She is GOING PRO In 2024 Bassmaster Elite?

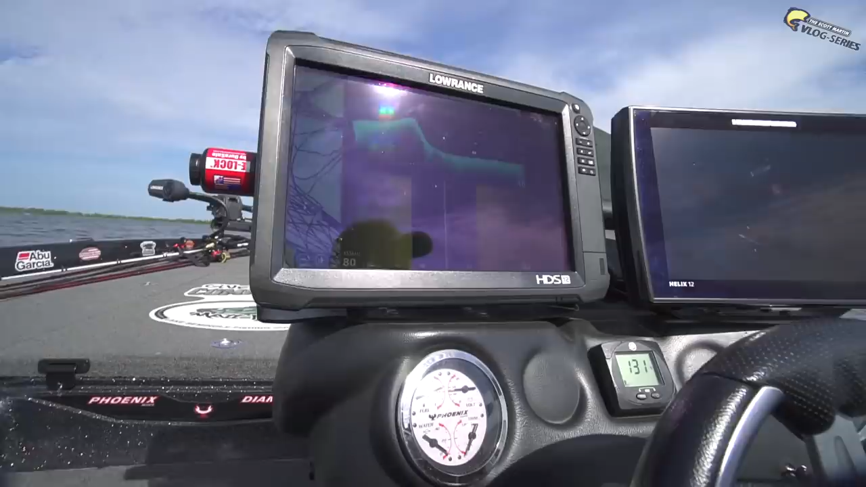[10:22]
I mean, if they're sitting way out here in the river channel, it's probably not good to fish for them, but if they're sitting up on top, that's a good indication that they're feeding, and we might catch some. So, let's check it out and see what we see.
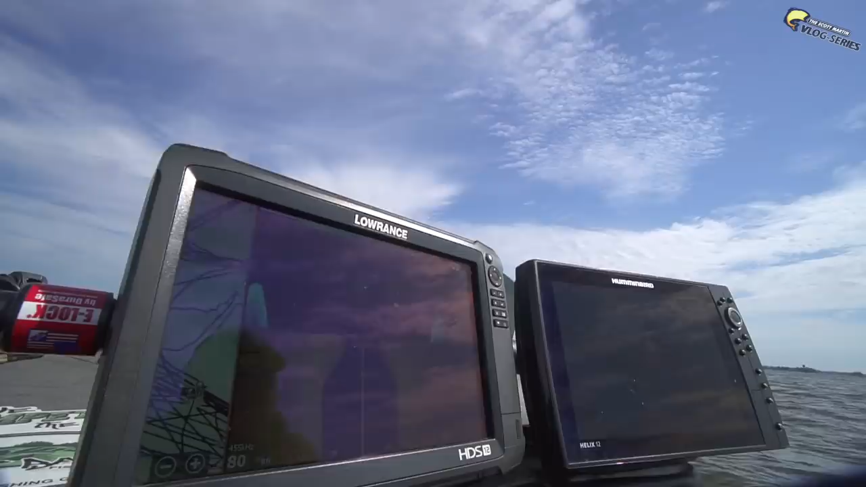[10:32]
Oh, yeah. There's some already. Some out on the edge of it. There we go. There's a couple. Yeah, that's some. Crankbait, look.
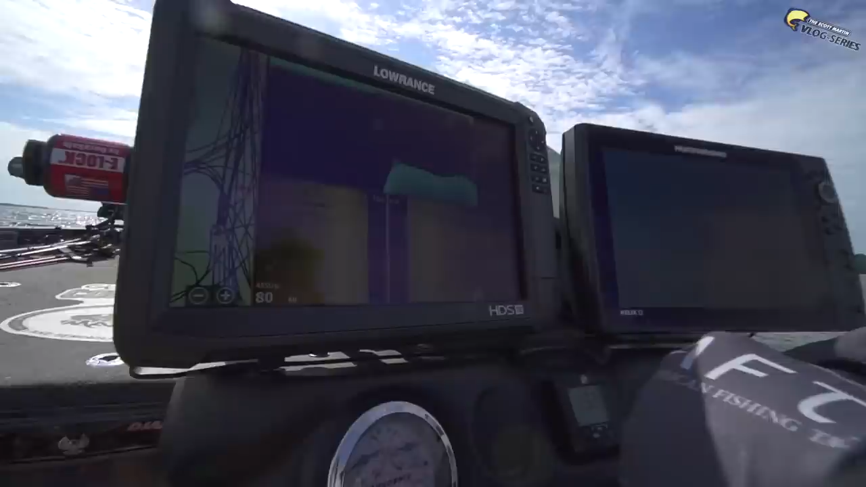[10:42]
Oh, yeah. See the little marks? Oh, yeah. Crankbait. Stand on the back.